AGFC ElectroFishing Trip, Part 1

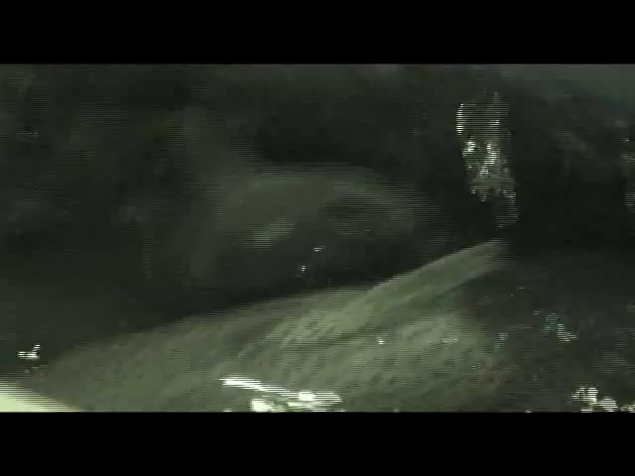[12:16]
I mean, look at its back. Holy moly. Okay, nice. Nice, nice.